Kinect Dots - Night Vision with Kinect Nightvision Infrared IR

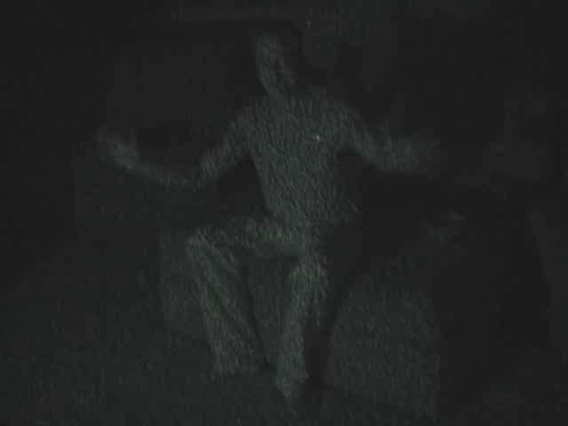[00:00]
The craziest part is that you can see right where it's...
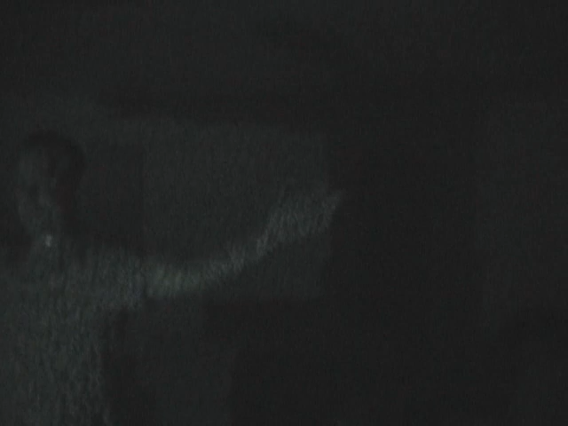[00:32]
Wait, now I can see your shadow. Oh, yeah. Very cool.